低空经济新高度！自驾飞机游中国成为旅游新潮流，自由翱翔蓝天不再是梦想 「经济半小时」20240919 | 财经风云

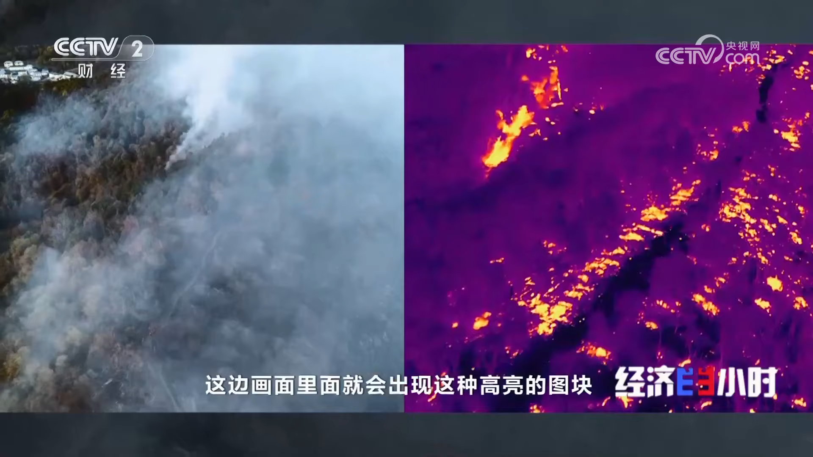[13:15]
会出现这种高亮的这种图块我们就可以迅速地找准这个位置